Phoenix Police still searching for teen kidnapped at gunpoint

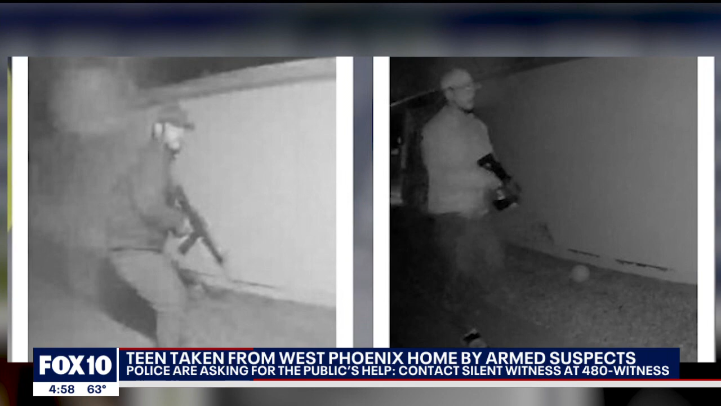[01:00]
Phoenix police say two men armed with a handgun and a rifle seen here forced their way into this home where multiple people were inside. Once inside, they shot one man who was sleeping and kidnapped 17-year-old Jesse Sines Camacho.